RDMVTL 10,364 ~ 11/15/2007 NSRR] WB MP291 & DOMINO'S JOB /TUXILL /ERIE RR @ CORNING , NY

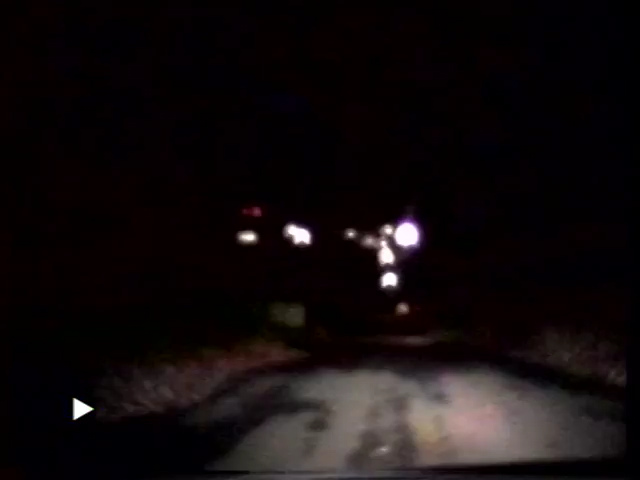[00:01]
Right, there's Coons and Sons all the way across. Oh, Robert's Avenue. Dropping down to the great of the Erie Round Road.